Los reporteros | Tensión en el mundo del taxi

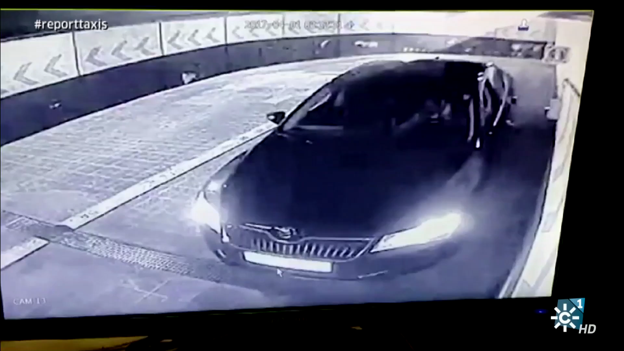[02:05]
Este vídeo es un ejemplo de los supuestos ataques que denuncian conductores.